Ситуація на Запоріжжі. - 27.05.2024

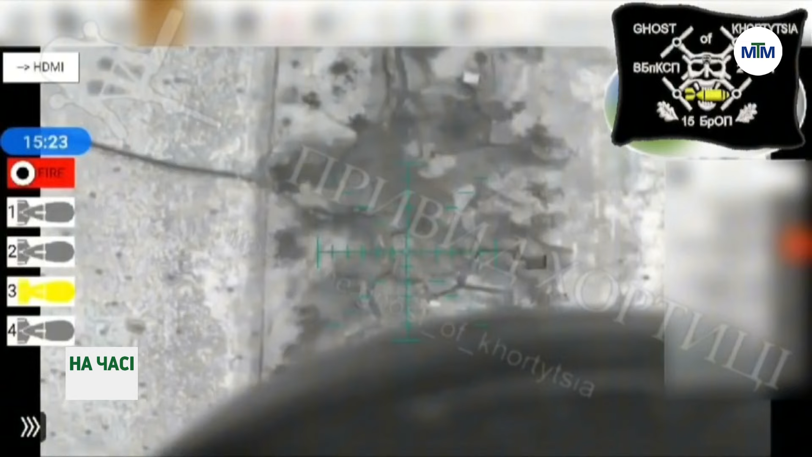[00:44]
Водночас бійці підрозділу ударних БПЛ, а бригади Карадах,
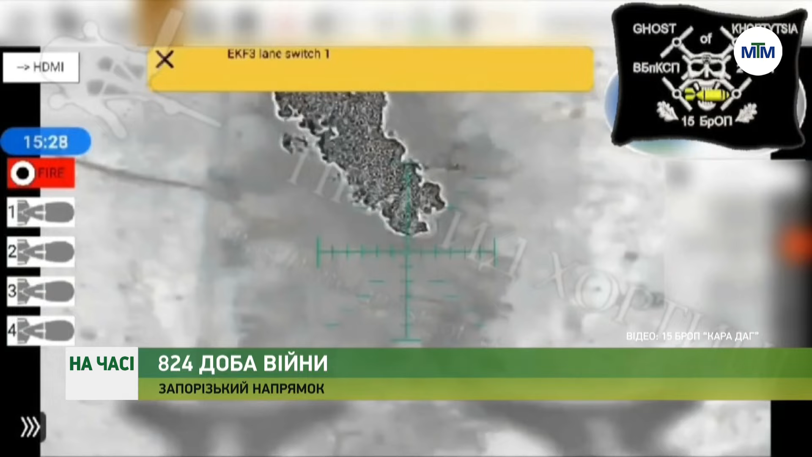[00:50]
знищують ворожі позиції та окопні укриття окупантів на запорізькому напрямку.